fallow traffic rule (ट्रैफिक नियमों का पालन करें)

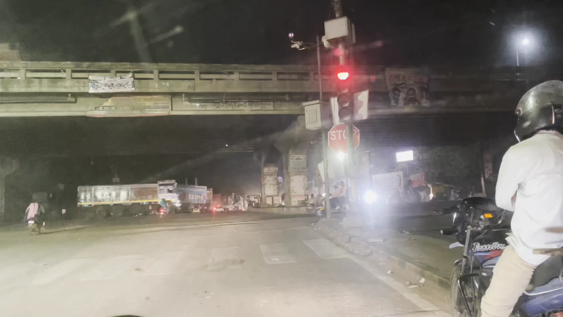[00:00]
कि यह यसोदानगर 14 रिट लाइट अन है और कि रिकॉर्डिंग मैंने
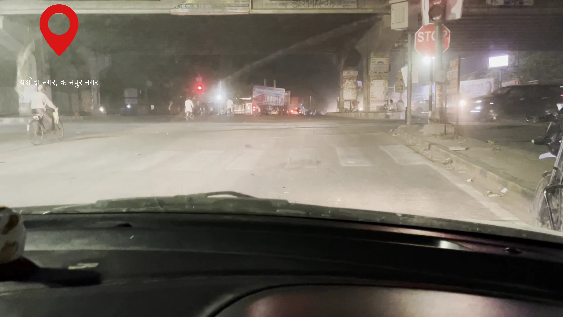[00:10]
थोड़ा देर से स्टार्ट कर पाया क्योंकि मुझे नहीं अंदेशा तर्थ कि ऐसा कुछ होगा एकारे बहुत बाद में रुखी है मैं खड़ा रहा और बागी सब लोग निकलते रहे तो
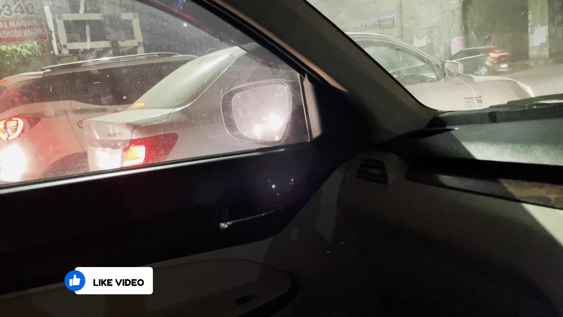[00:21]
आटियों को च जब मैंने कुछ किया था तो मेरा भी चलान इसी जगह का था वाइड लाइन जो यह दिख रही होगी इस पर
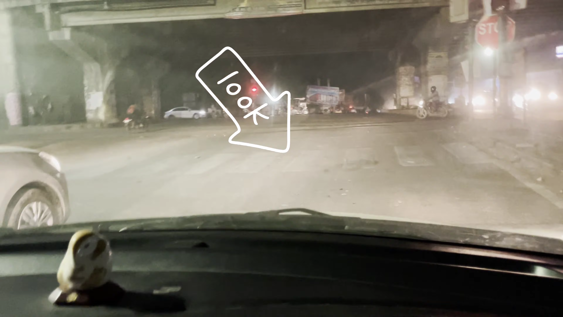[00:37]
गाड़ी खड़ी थी तो अभी तो खायर मुझे पता चल गया है तो मैं पीछे रहता हूं
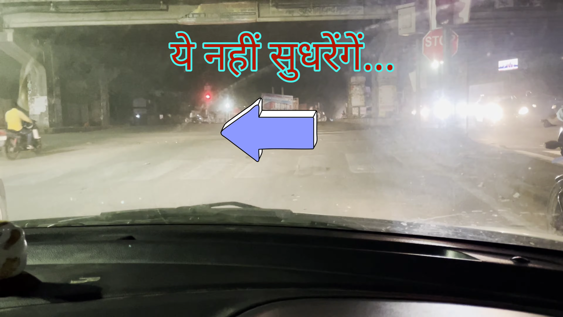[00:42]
लें बहुत लोग हैं जो रुखते नहीं यह